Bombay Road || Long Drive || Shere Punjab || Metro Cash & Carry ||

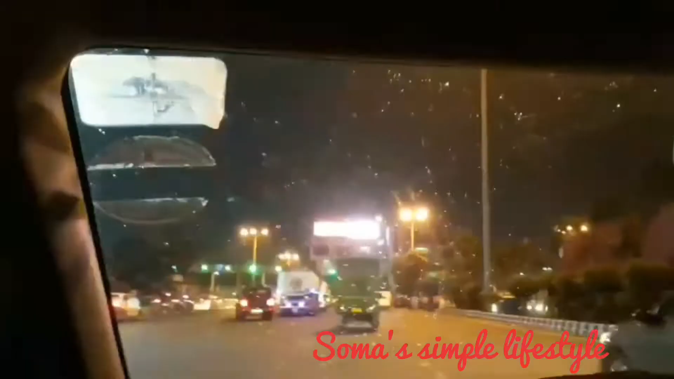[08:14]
পৌঁছে গেছি দ্বিতীয় হুগলি ব্রিজের টোলের কাছে। দেখো বৃষ্টি হচ্ছে, বৃষ্টি তো এইবার আমাদের সাথ ছাড়বে না,